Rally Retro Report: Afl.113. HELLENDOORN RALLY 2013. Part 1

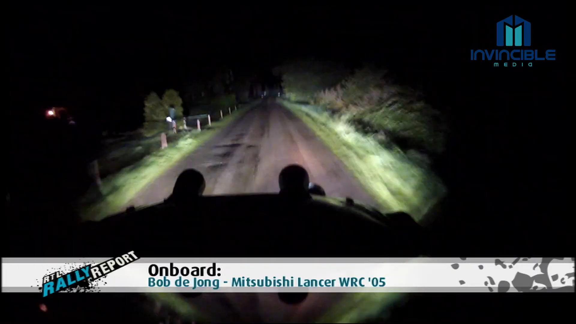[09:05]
Notter is een serieuze proef, waar Bob de Jong vorig jaar de wedstrijd verspeelde. Dit is een jaar later, weer op Notter.